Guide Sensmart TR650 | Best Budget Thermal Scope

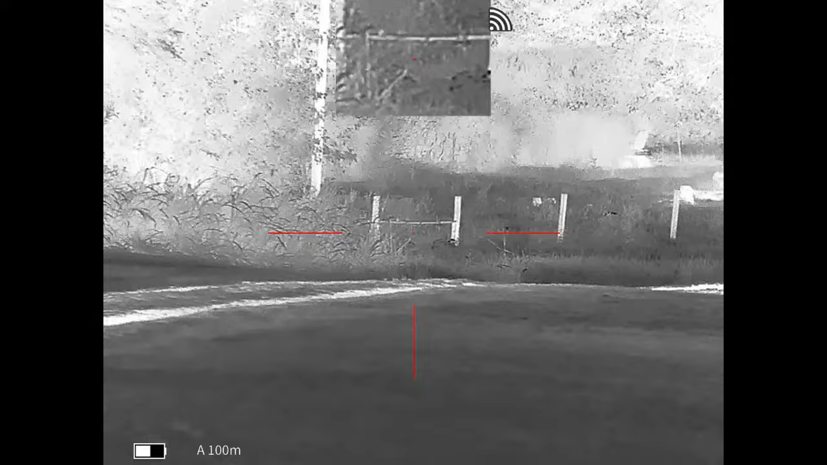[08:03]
The trash can right there is about 70 yards. Focus just a little bit here.
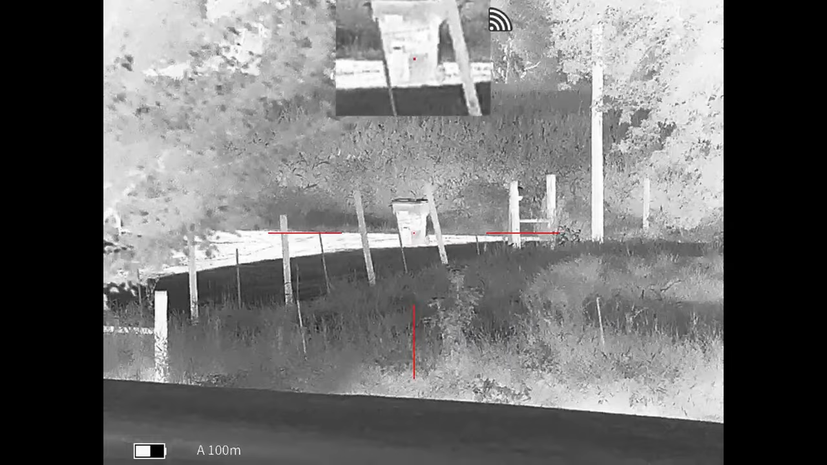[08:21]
This barn over here is about 85 yards.
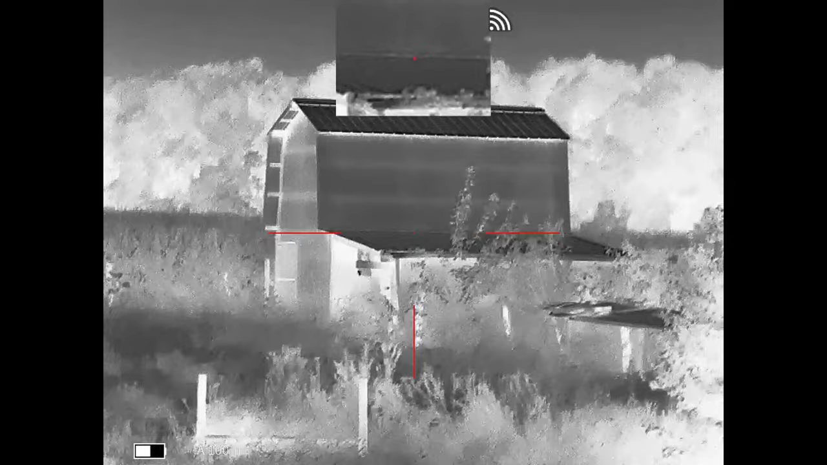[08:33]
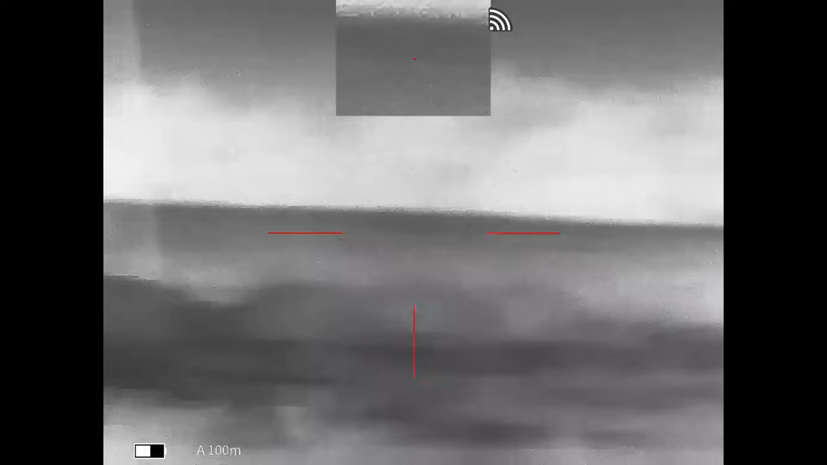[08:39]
Top of this tower. I think that's about 155.
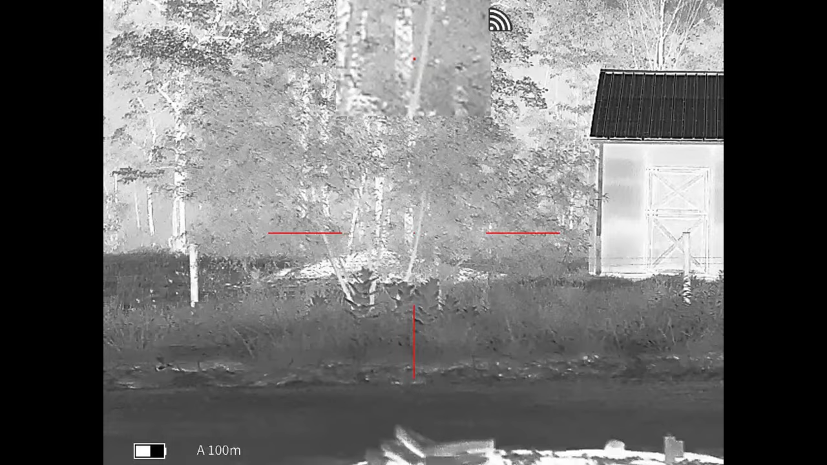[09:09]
So that last video, I did scene mode natural. This one is scene mode enhanced. I think I like this. It doesn't bring out all the finer detail.
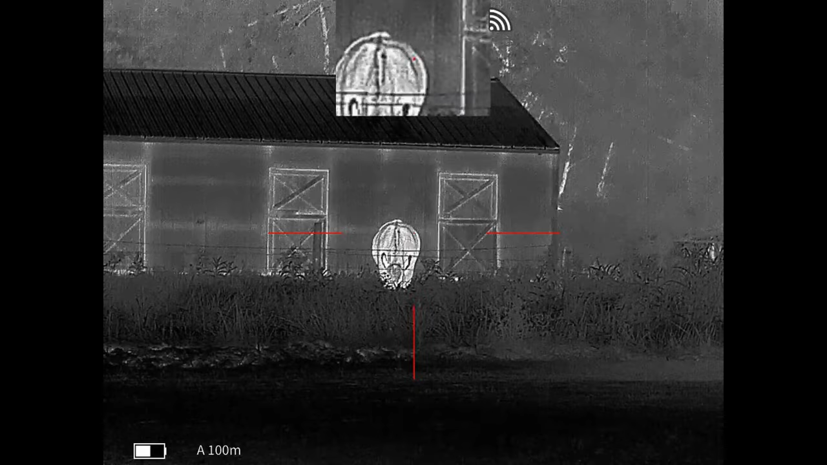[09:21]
But it seems to make everything a little bit darker except for, you know,
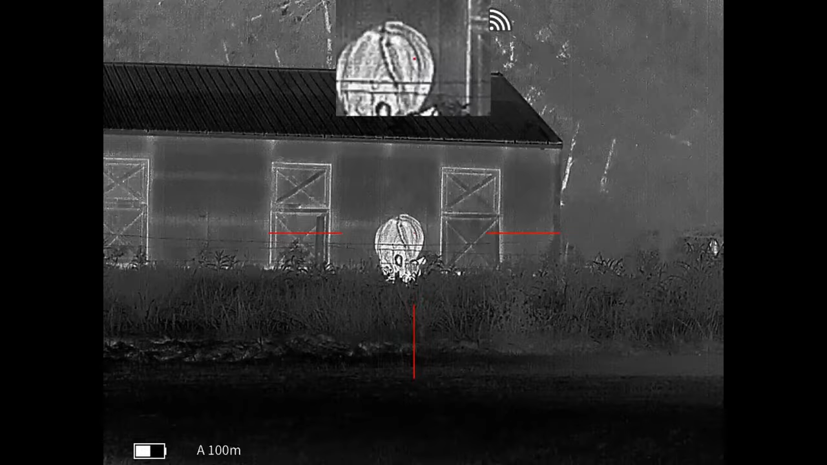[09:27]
whatever your animals or your hot items are. If that makes sense.
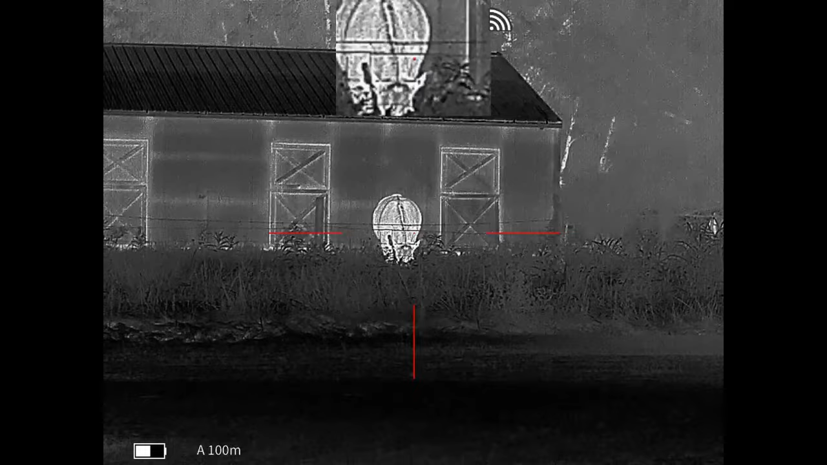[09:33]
But it just kind of makes things pop. So if you're out in a big field, you know, pretty dark night.
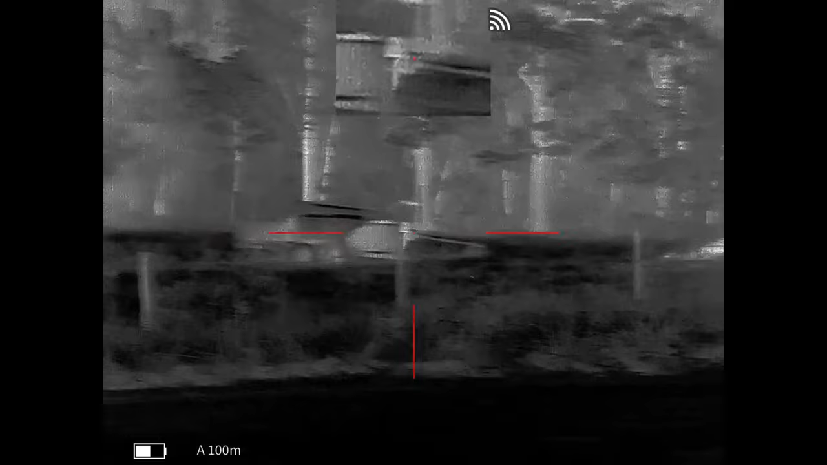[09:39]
Everything's going to be pretty dark except for those things that are alive.
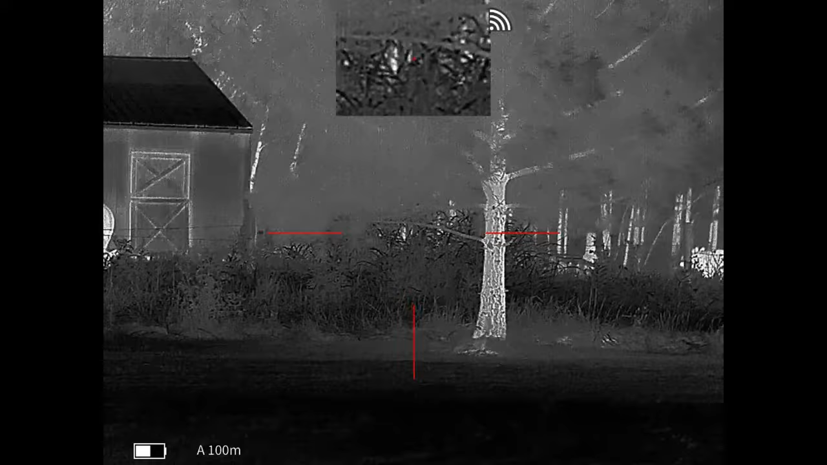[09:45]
Kind of really stand out to you. Just looking at the neighbor's cows here.
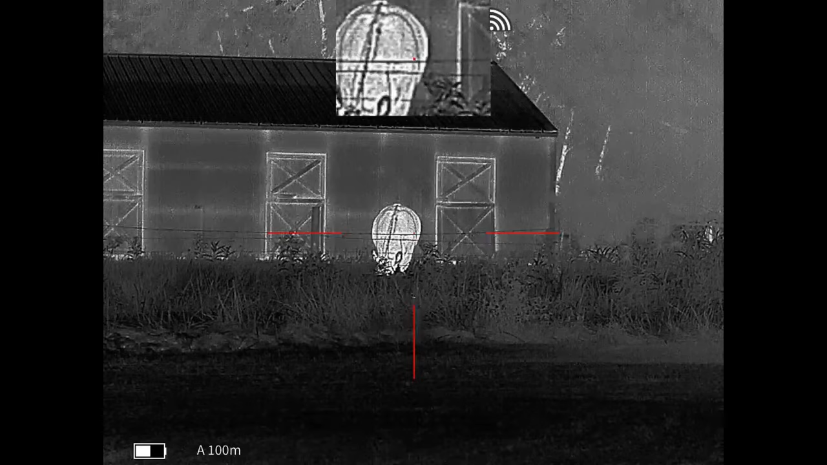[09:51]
Unloaded raffle, of course. But man, the clarity. The picture on this thing. For the price point. Just awesome.
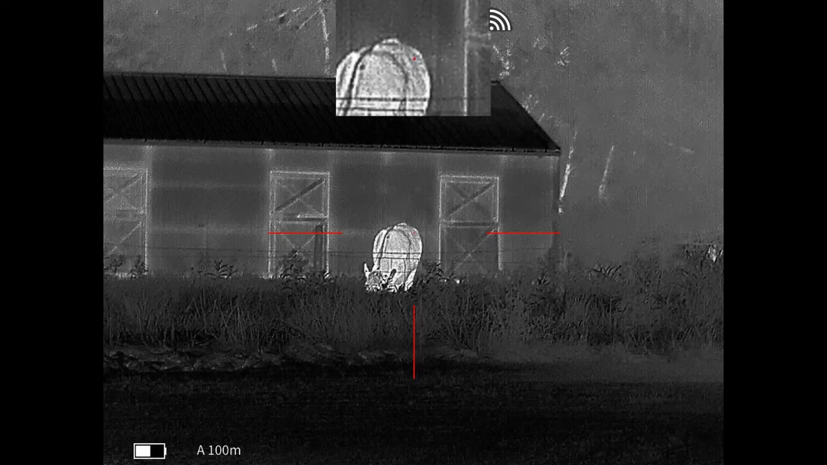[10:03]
This does have six different color pellets.
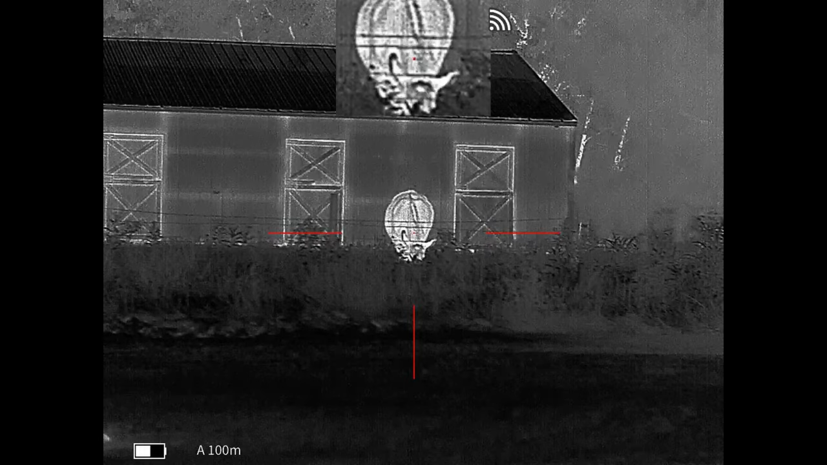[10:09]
I don't know if I can change it while I'm recording.
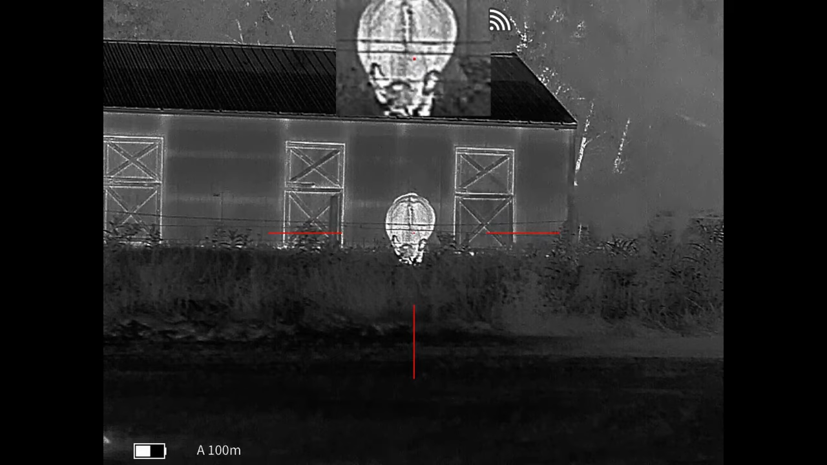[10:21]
I can't change it while I'm recording, but I'll show you some different ones here.
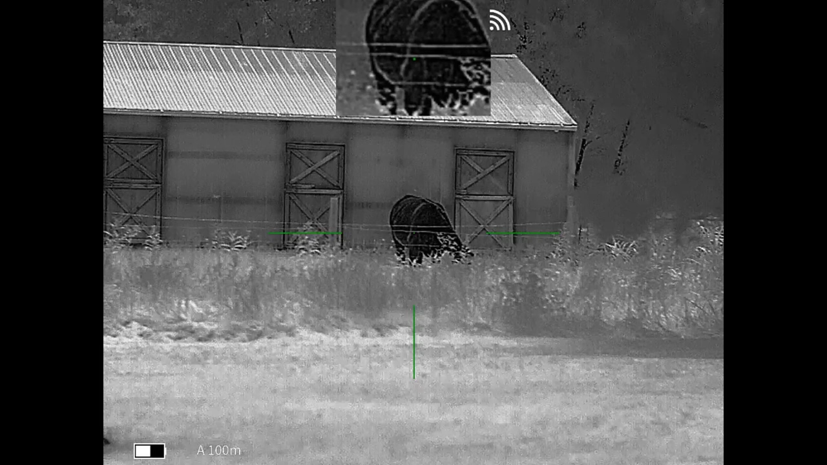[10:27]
Here we are on black hot. Man, this image is amazing.
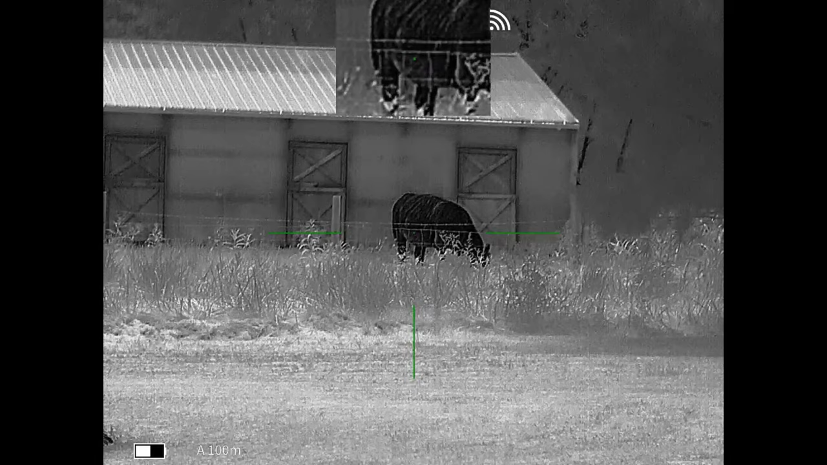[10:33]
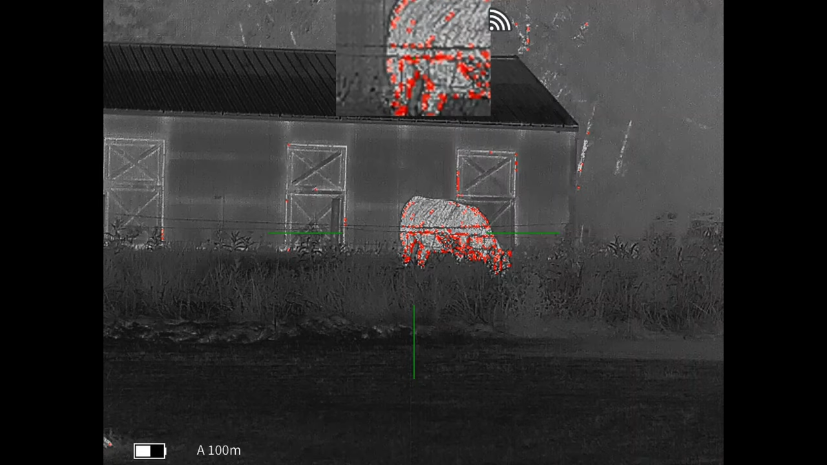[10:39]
I've got red hot here. This one's called iron red.
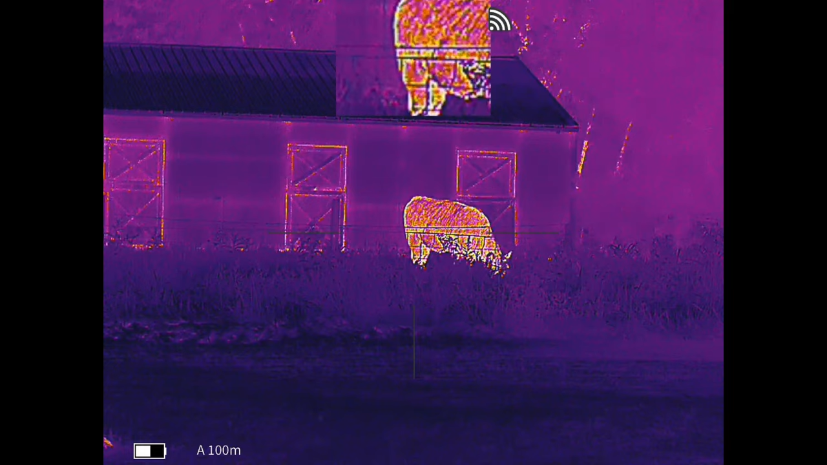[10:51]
Blue hot is kind of cool.
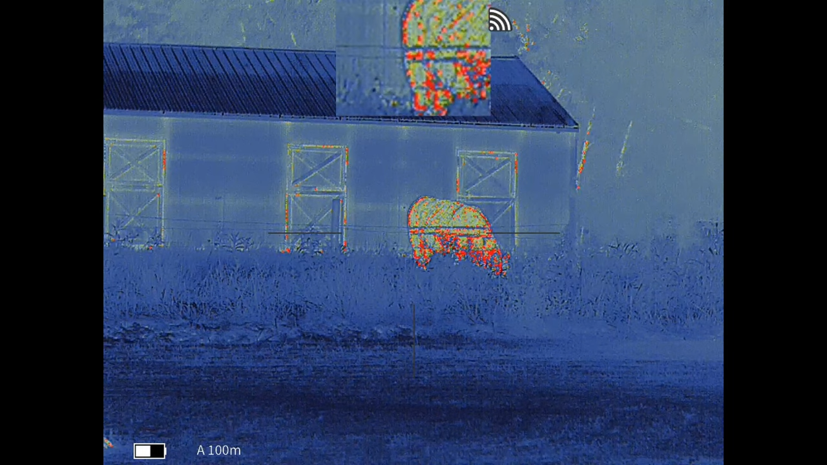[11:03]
They get a little wild with a coyote charging across the field.